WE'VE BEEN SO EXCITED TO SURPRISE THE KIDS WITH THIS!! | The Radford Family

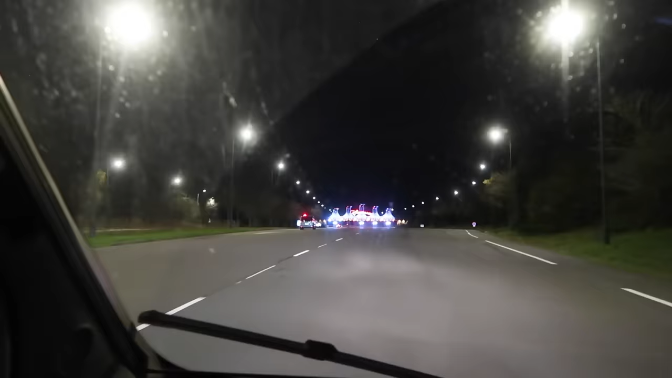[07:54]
That's sick It was worth it It was worth it It was definitely worth that drive It was worth it Whoa Run Continue straight to stay on Boulevard du Parc, then you will arrive at your destination. Haha, that is sick.